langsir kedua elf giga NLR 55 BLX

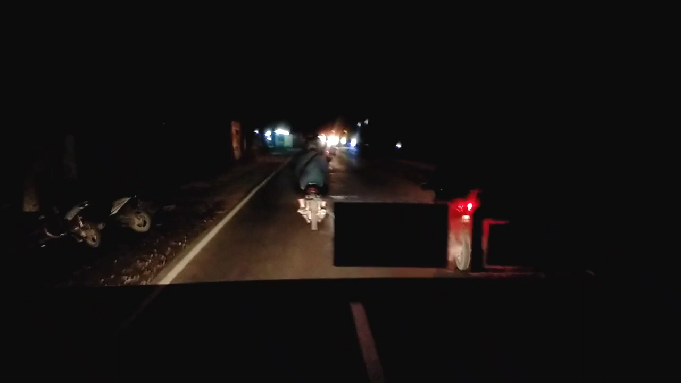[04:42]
Dinikmati perjalanan untuk langsir malam kali ini. Kita bawa Elf Giga yang panjang karoseri Adi Putro. Tapi untuk Elf yang panjang ini haluannya juga ya, kalau melewati gang-gang yang sempit itu Saya kira nggak bisa ya, nggak bisa menjangkau mobil ini. Kecuali kalau gangnya itu besar ya masih bisa dijangkau. Kadang itu ada juga penumpang yang gang kecil mau minta dimasukkan juga.
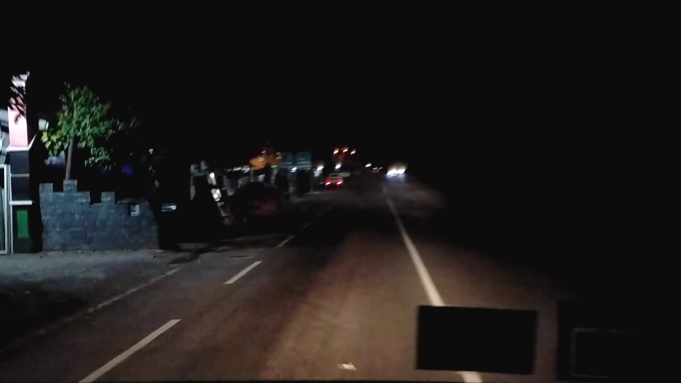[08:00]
Sobat sekalian, penampakan dari exit tol Grati.
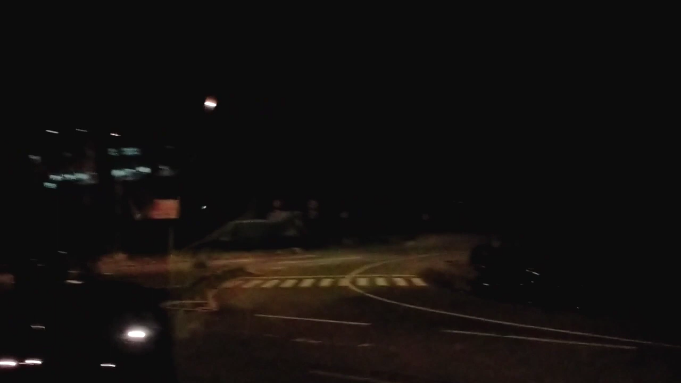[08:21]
Tuh, exit tol Grati. Nah, ini dekatnya rumah sakit RSUD Grati Pasuruan.
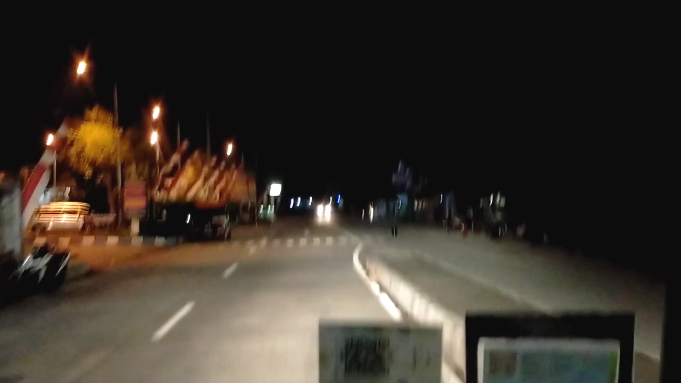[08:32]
Besok mobil ini mau dibawa teman saya ke Selekta, mau ada acara kondangan. Jadi dia itu supir ambulan yang mau bawa ini besok, ngantarkan teman-temannya mau kondangan, karena dokternya itu besok itu menikah, terus nyewa gedung di Selekta sana. Kalau dokternya sendiri nggak tahu kita orang mana. Ya kita doakan saja,
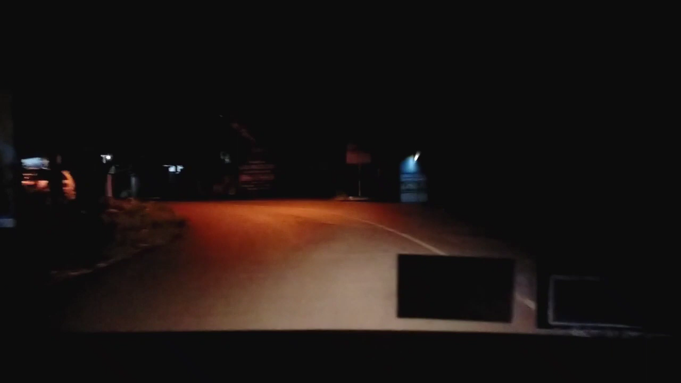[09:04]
semoga diberi keselamatan, kelancaran dalam berkendara, tidak terjadi apa-apa. Amin. Ya mulai masuk di jalan kampung tempat kita, base camp kita.